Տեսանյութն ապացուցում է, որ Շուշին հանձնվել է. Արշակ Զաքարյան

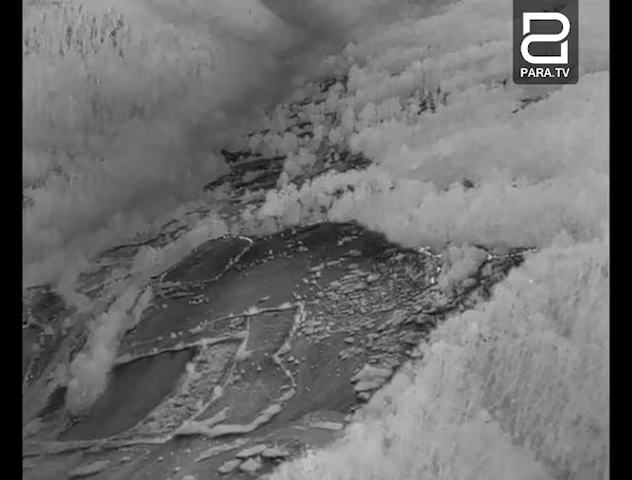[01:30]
որտեղ դուք տեսակ այն սարքի ինչով, որ աշխատում էին մեր հատուկ ջոկատայինները,
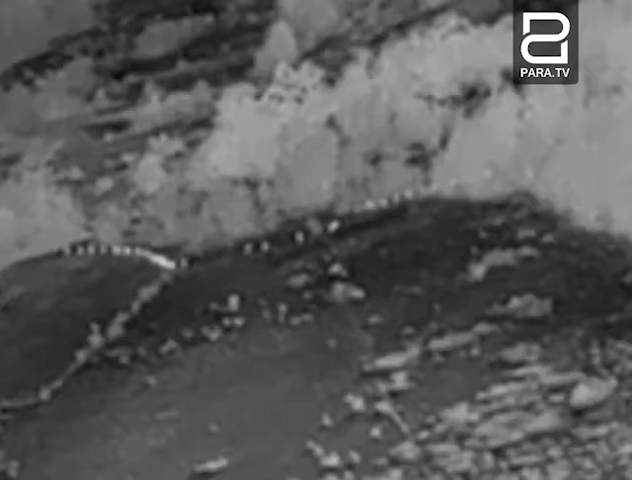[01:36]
և եթե հիմա դուք ընդամենը տեստում եք պատկերը, որպսի պատկիրացում կազմեք էց սարքի վրա,
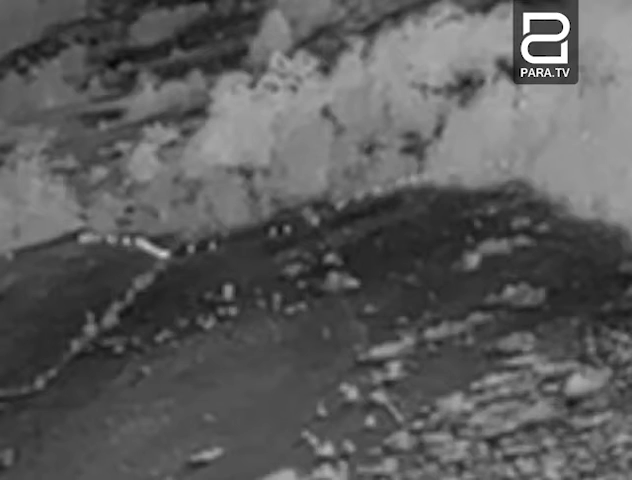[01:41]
դուք տեսակ, որ այն տեղ երևում են և կորդինատները և ամեն ինչ, այսինքն հատուկ ջոկատայինները, որոնք
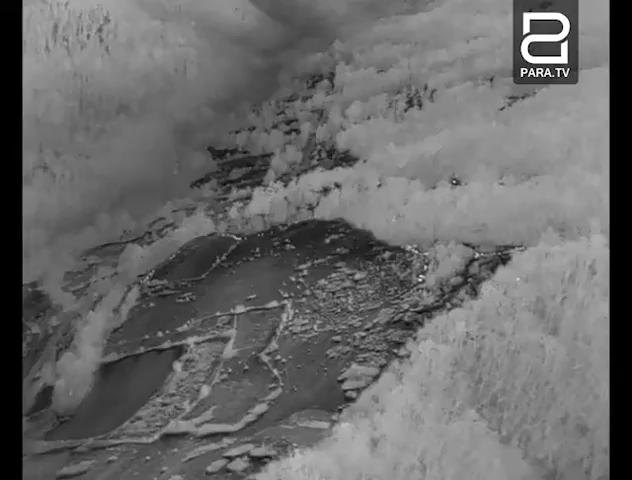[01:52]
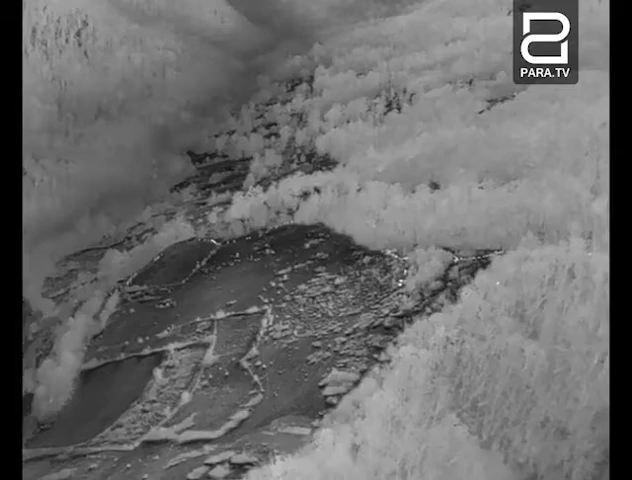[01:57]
հատուկ հր ժողությամբ հայտնաբերել բոլոր երեկ գմբերին,
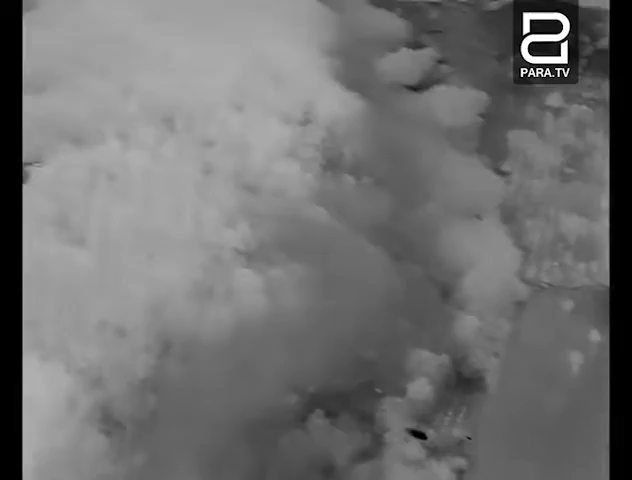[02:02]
որոնք այս կադրերում կտեստեք միավորվում են, դարմում են մեկ խումբ և շարջում են հանգիստ, անխոչ ընդոծ շարջում են դեպի շուշի։ Այս ընթասկում էր հատուկ ժոգտայինները անընթատ պարբերաբար հայտնում են նրանց կորդինատները, հույս ունենալով,
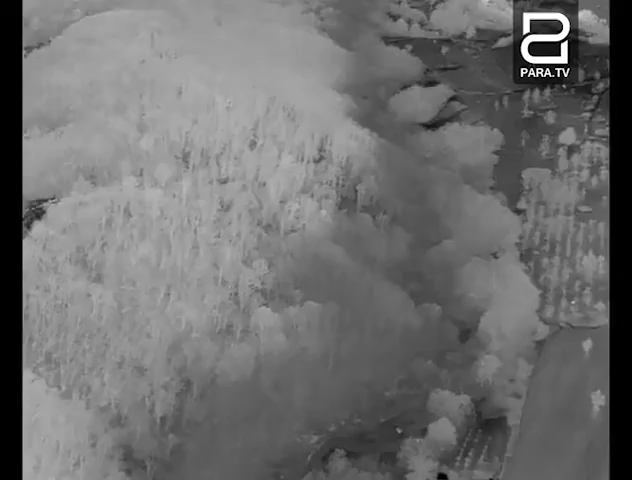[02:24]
որ այս խումբը գվոչ ընչացվի այս ճանապարին, դուք կտեստեք, թե կանի երկար ժամանակ նրան� Առանց տագնապի նստելով, հանգստանալով շարջվում են, առաջնորից նստում են և երկար ժամանակ նրանց հետևում են մեր հետախուզները և այդ ամբողջ ընթասկում հայտում նրանց կորդինատները,
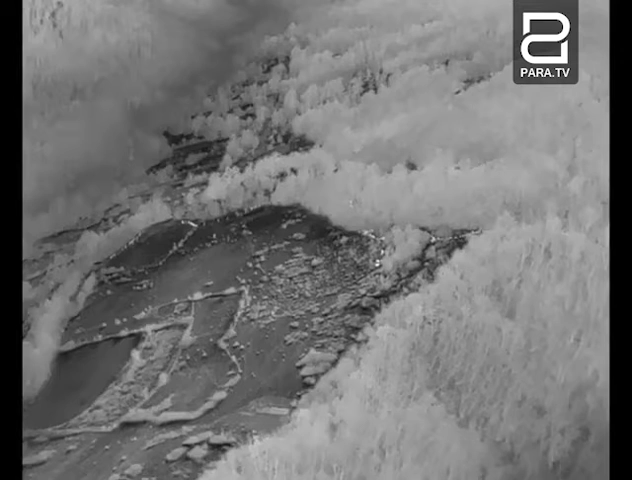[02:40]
որպիսի մեր հեր հետանին մի համազարկով ոչ ինչասնի այս անվոշ խումբը, ինչը կարոգ էր բեկում մծնել պատերազմում, երբ ծավոգ սրտի այդ համազարկը այդպես էլ տեղի չի ունենում։ Ահաք հարտեզի վրա նշված է այն հատվածը ավետյարանած գյուգի մոտ նախկինում չանախ չի,
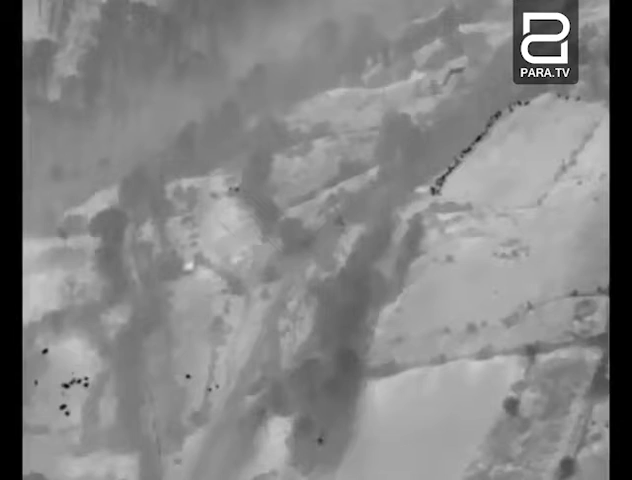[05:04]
ուշադրություն դարսեք այս պահին ժերմատեսի սարկը ծուց է տալիս,
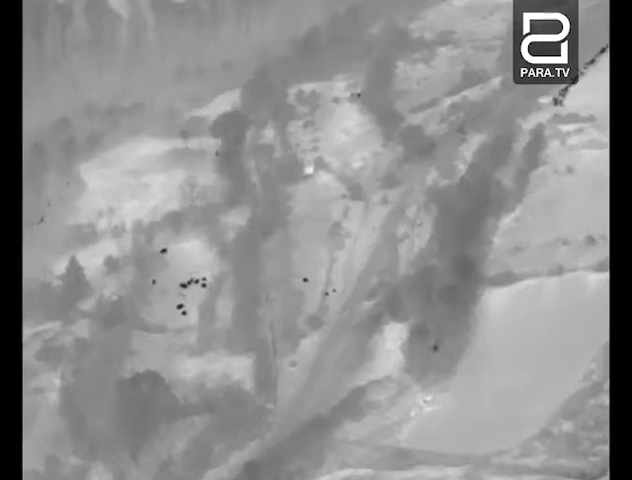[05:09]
որպես սև գույնով է ծուս տալիս բոլոր այն ադրբեջանի
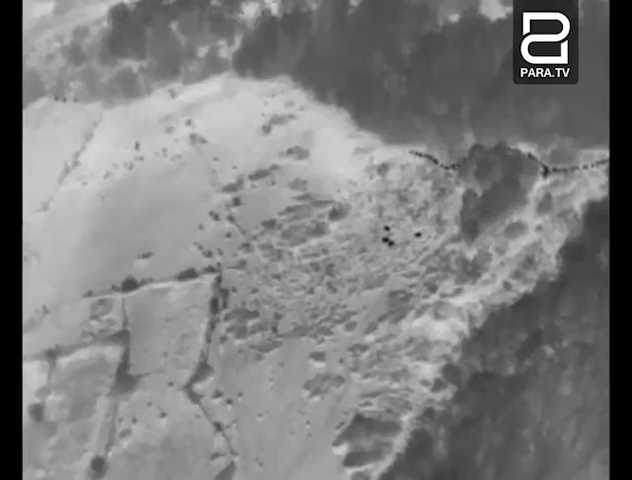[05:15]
հատ ու ժոգատայիններին։ տեսնում եք, որ մի շարկը գտնում է ահաձախատվածում, մի շարկը նստելով, շատ հանգիստ, շատ այսպես ասաց ինչնավստա,
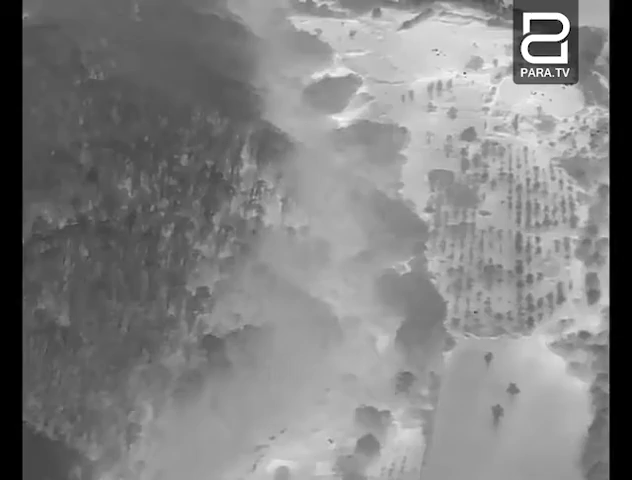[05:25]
մտնում են անտարը և շարջվում են հիմա աչի վրա արդեն
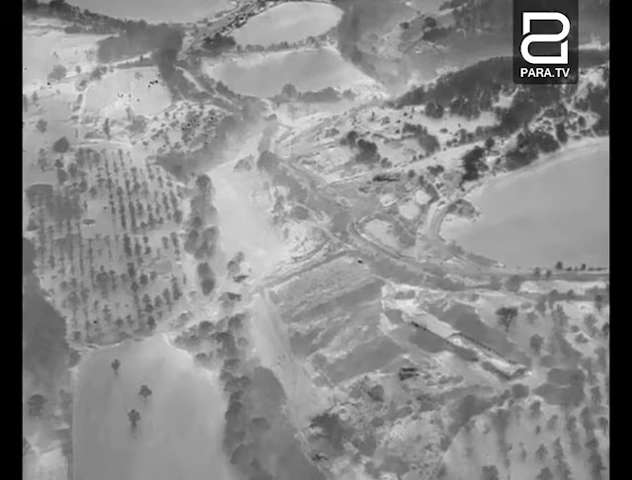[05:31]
որով ժամանակ հետոքը տեսնեք ն նույն պահին տեսնում են մեր հատուկ ջոգատայինները և հենց այս պահին հայտնում են նրանց կորդինատները, թե որ տեղ են գտնվում։
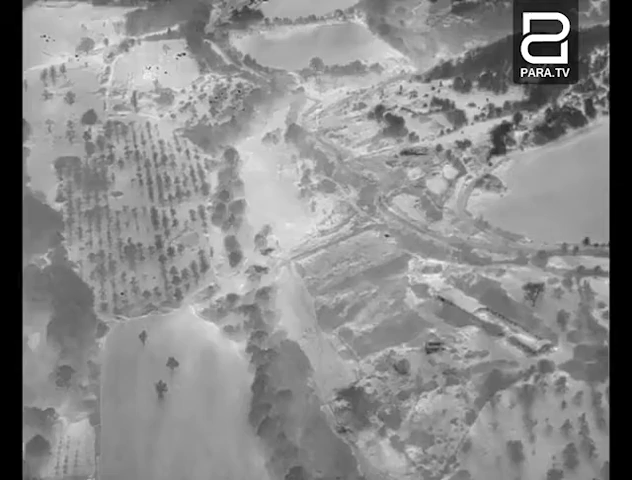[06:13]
Այս պահին տեսեք իչկան հանգիս նրանք առանց սուր է մտացելու իրես գործողություններն են անում, շարքով նստաց են մի հատվածում, նույնպես նստելով, հանգստանալով և շատ դանդաղ,
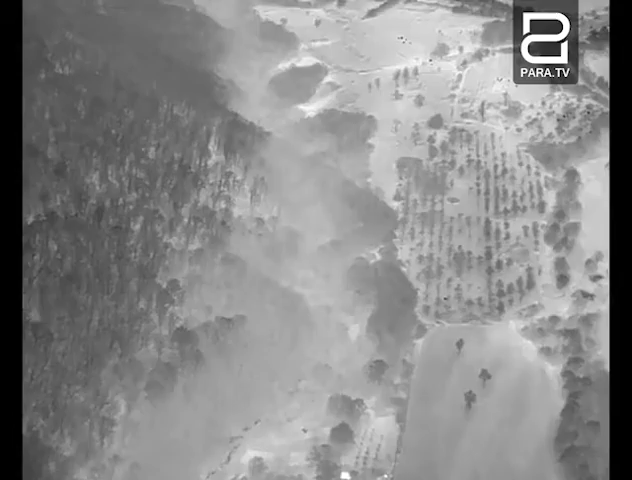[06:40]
շատ անվրդով շարջում են առաջ։ Հենց աստեղա խնդիրը, թե ինչու այս պահերին տեսեք իչկան ժամանակ հնարավորություն են ունեցել մեր հերետանին աշխատասնել մանավանք, որ մեր հատուկ ջոգատայինները անընթատ,
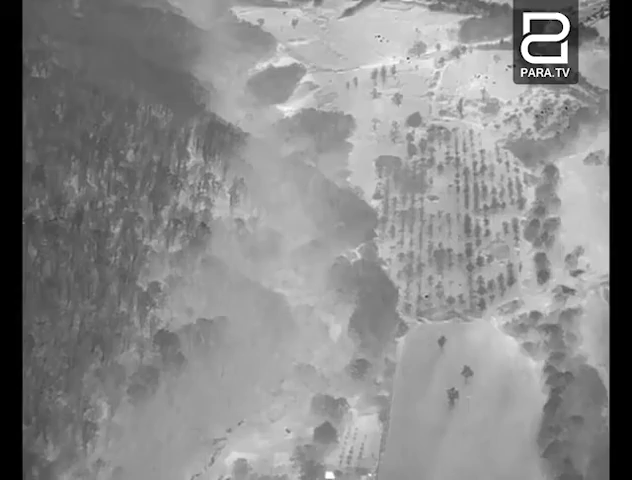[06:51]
պար բերաբար, նրանց ամբող շարջ նկարահանում են և հայտնում են ուրեմն նրանց կորդինատները, սանցիմետրերի ճշտությամ, կանի որ ենց ունեցած սարկը, որովոր նկարահանումները կատարվում է, տալիս է այդ հնարավորությունը, ճիշտ կոնգրետ նրանց կ կորդինատները հայտնել, որը և մեր հրետանին կարող էր հանգիս տոգտագործել և թուլ չտալ,